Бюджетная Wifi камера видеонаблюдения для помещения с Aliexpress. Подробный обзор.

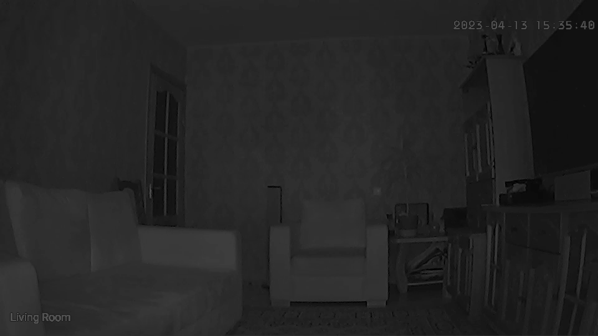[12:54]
вот так выглядит изображение из камеры как видим в комнате все